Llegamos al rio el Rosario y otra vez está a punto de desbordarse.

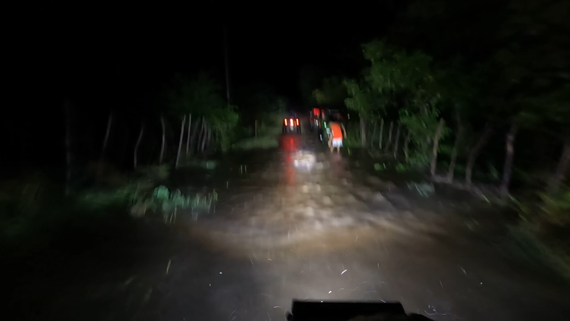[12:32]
Vayan a dar la vuelta allá abajo, y aquí está normal, se pasa normal. Vayan a dar la vuelta allá abajo. Allá donde él me siempre, si aquí pasa normal, no hay problema con esa agua. Ah, va, está bajita ahí. Ahí en el puente, nos vemos.